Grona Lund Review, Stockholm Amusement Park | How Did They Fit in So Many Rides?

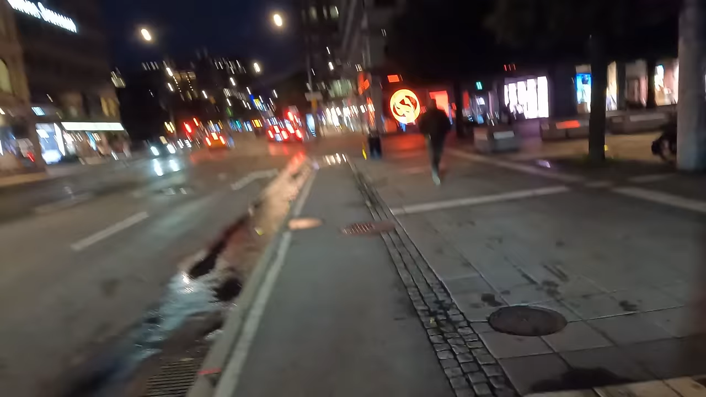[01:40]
The park is just a 2 mile walk from Stockholm Central, and the journey is scenic.
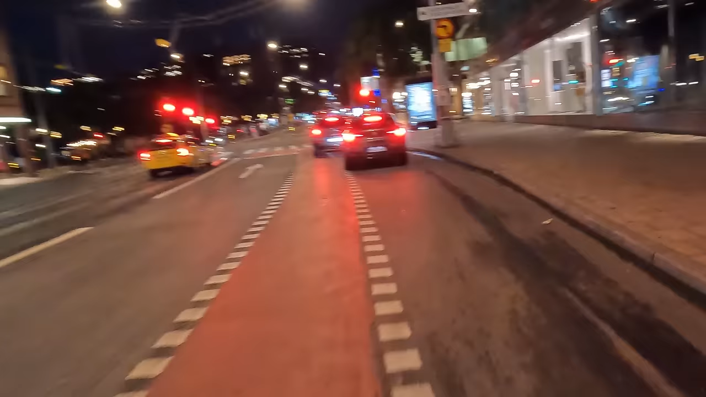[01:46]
Alternatively, you can rent a bike or scooter and take advantage of the abundance of bike lanes.